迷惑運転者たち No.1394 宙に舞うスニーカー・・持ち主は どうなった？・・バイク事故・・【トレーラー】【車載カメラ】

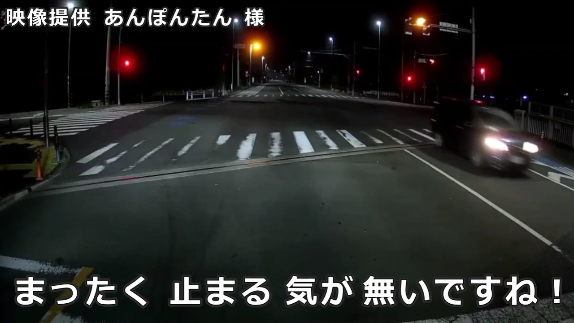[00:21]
しゃあ、ナンバーが見えねえよ。 バカ野郎だな。後ろにドキュンらしきクラウンがいて、クラウンですら俺の後ろでおとなしく待ってるぜ。